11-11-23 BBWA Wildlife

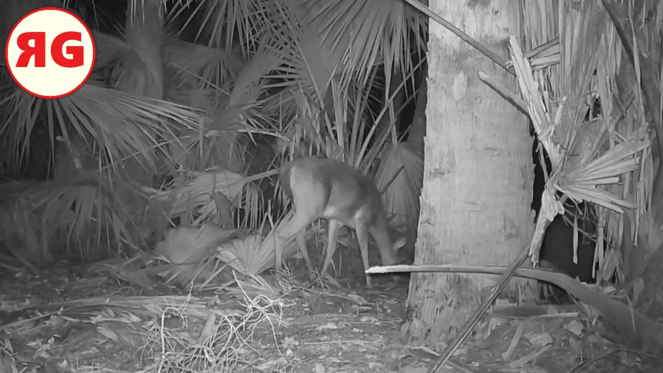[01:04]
You know, the deer are just so skittish anyway. Yep. Yep, there's a pair of deer there. Check this guy out. Look at that. That's what all the well-dressed deer are wearing out in the woods these days. You can tell that deer has money.
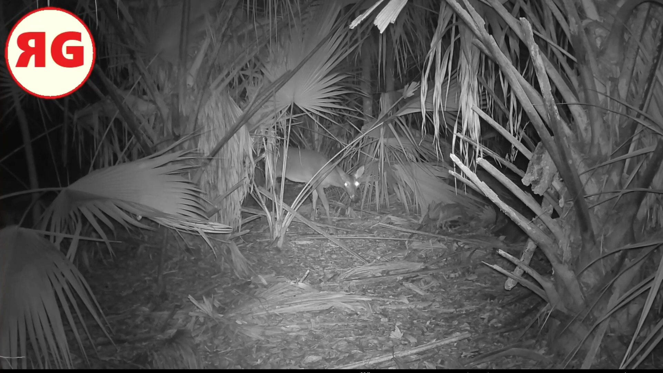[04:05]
and some deer came tipping through. You see the woods are pretty thick right there. There are a couple of small trails there. But I thought, you know, I'm going to see what's using these little trails. Surprisingly, these deer are using these little trails.